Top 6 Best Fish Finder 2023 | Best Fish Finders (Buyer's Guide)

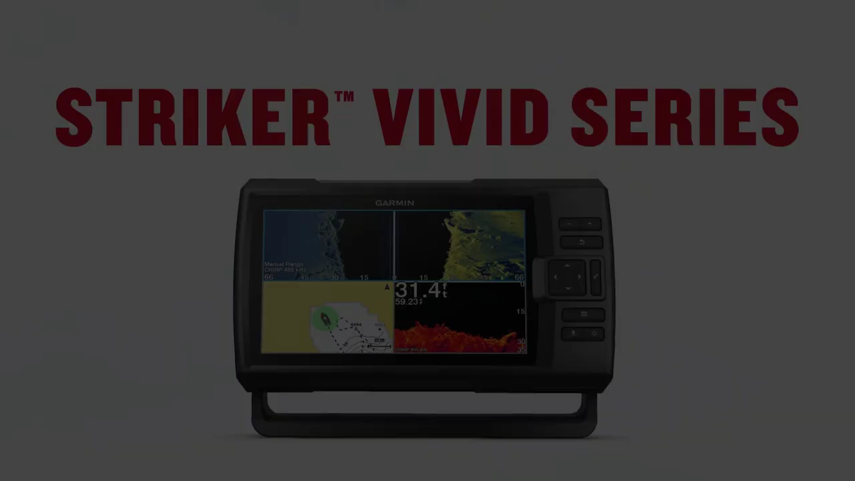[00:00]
Are you looking for the best fish finder? In this video, we will look at some of the 6 best fish finder on the market.
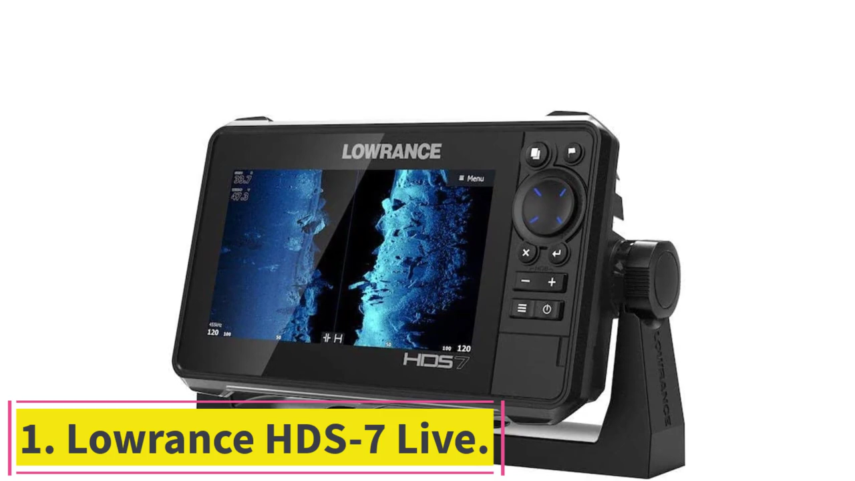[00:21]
Lawrence HDS 7 live with Active Imaging 3-in-1.
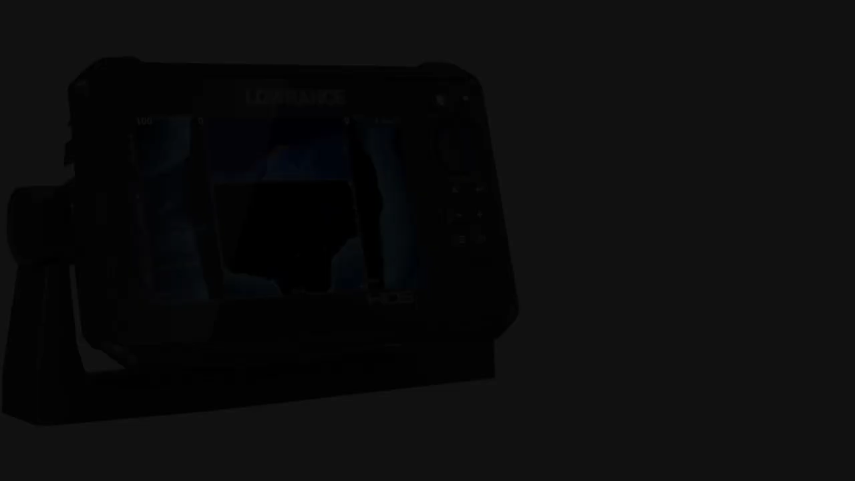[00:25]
The screen size dictates the level of tech in each device, which may prove tricky to marry your needs if you have a crowded console to get a clear picture of everything that's happening below the surface of the water,
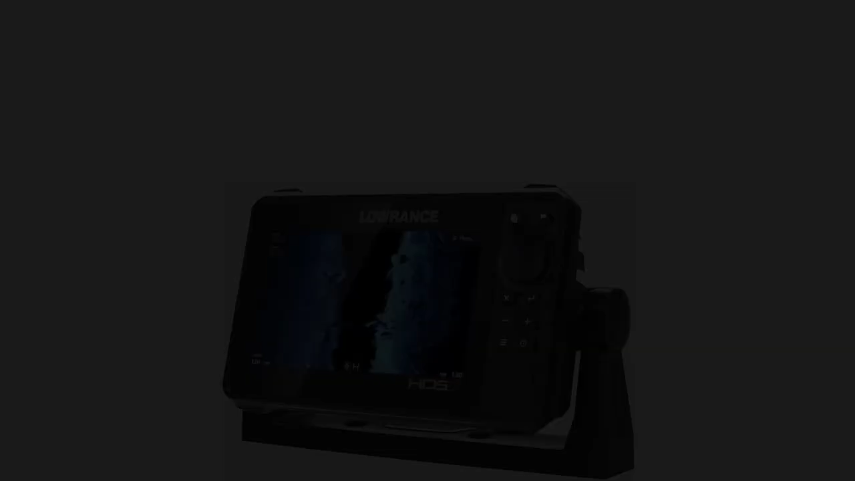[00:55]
which is supplemented with Active Imaging 3-in-1 with chirped sonar, side and downscan imaging, fish reveal, and a ghost trolling motor.
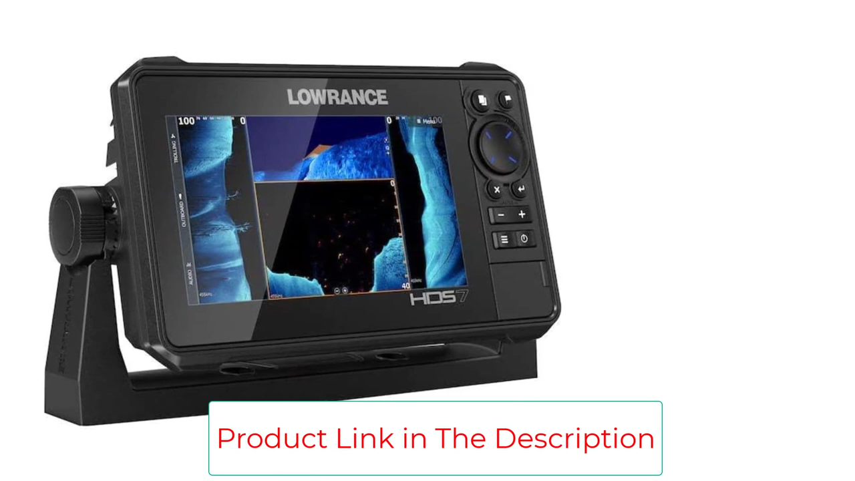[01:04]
Hi-Res Active Target Live's sonar shows where the fish are moving, swimming in and around cover, and responding to your lure to let you know if things are working or if you need to change strategies.
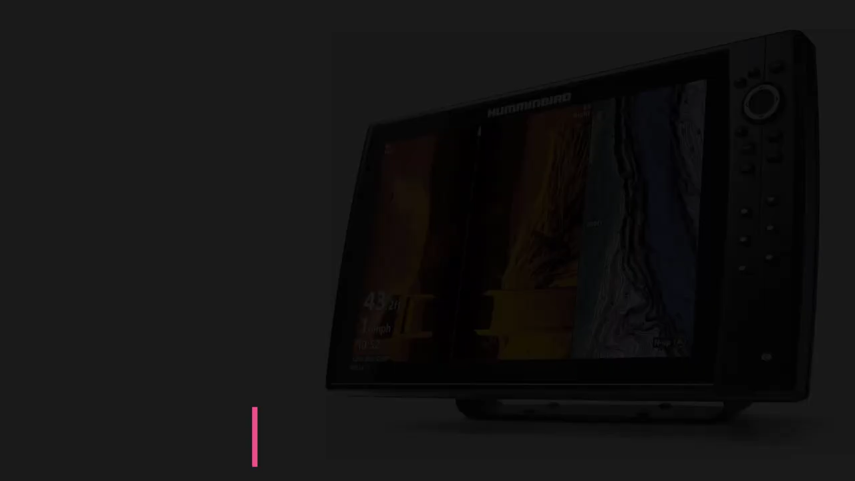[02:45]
Number 3. Humminbird Helix 15 Chirp Mega SI Plus GPS G4N.
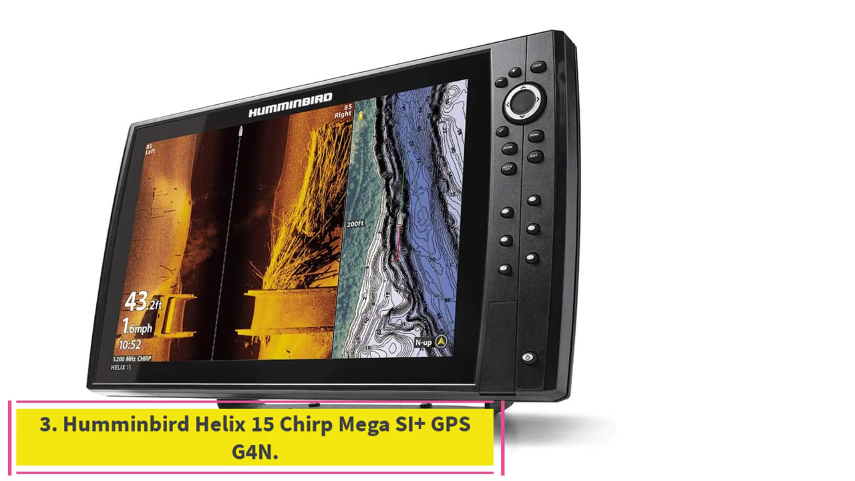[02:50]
On screen: speed 1.6 mph
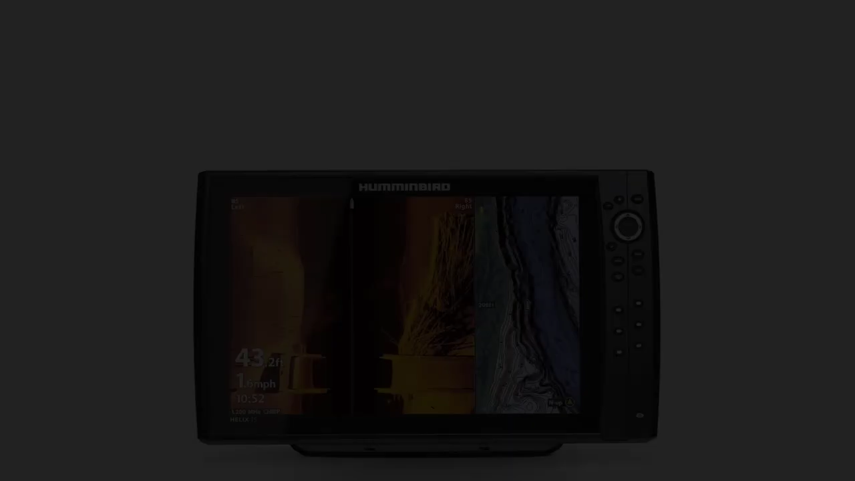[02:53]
Boasting a large 15.4-inch display, the Humminbird Helix 15 Chirp Mega SI Plus GPS G4N justifies its spendy price tag. It comes with mega-side and down-imaging tech that maps out to 200 feet, and dual-spectrum chirped sonar, which pairs with an internal GPS and an extensive library of Humminbird basemaps, more than 100 0-0 lakes, and most of the continental US.
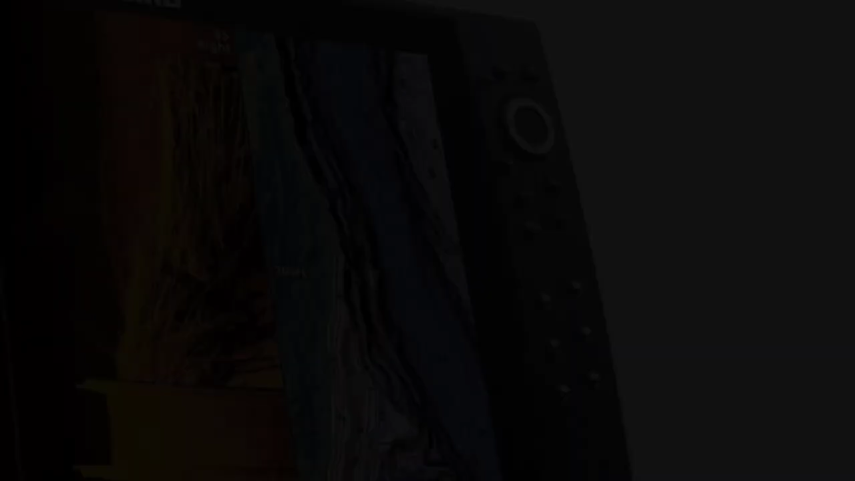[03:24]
You can also toggle through either wide-mode sonar to maximize coverage and capture fish arches and fish-holding structures, and the narrow-mode to drill in on smaller details.
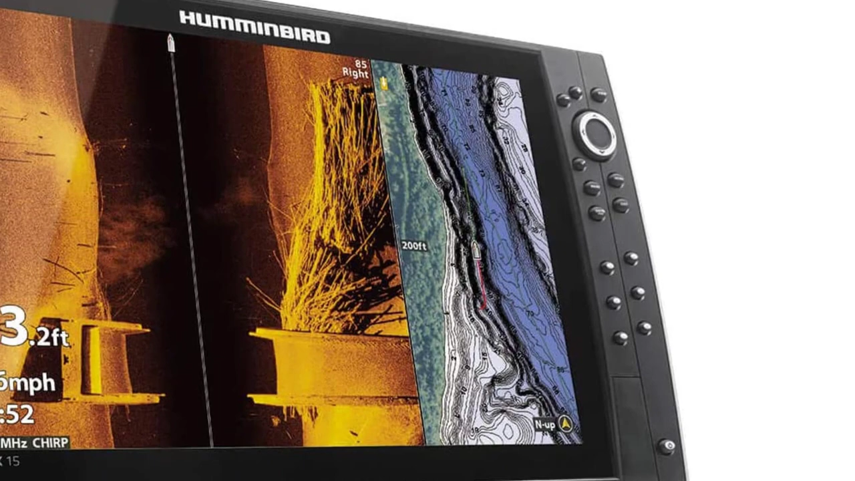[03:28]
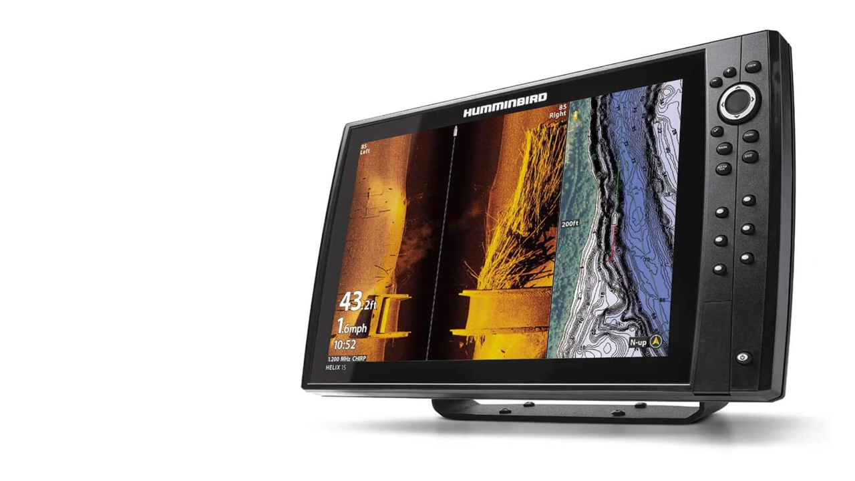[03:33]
Customization via AutoChart Live lets you create real-time maps of your fishing and navigation spots, including details like depth contours, bottom hardness, and vegetation, all with an 8-hour-long recording time. And if you want to go really big on the data,
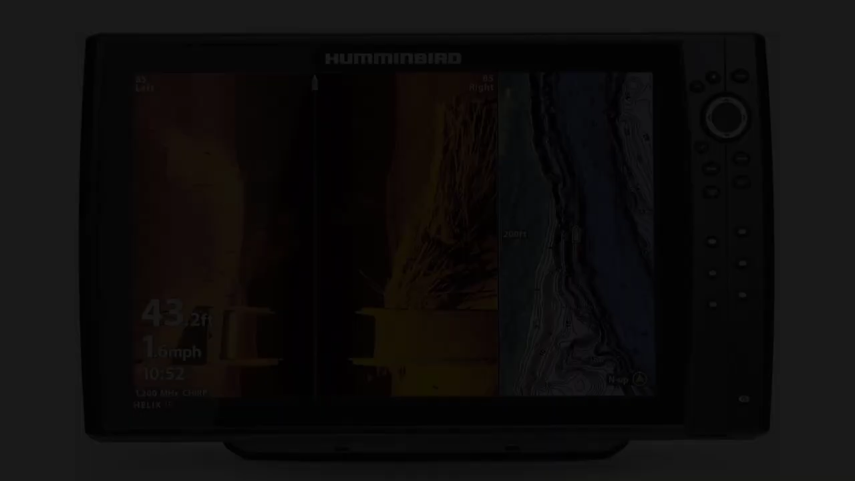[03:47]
On screen: depth 43.2 ft, speed 1.6 mph
it can create an Ethernet network to sync up with other fish finders and provides Bluetooth connectivity to Humminbird products like the Talon and Raptor Shallow Water Anchors and Downriggers.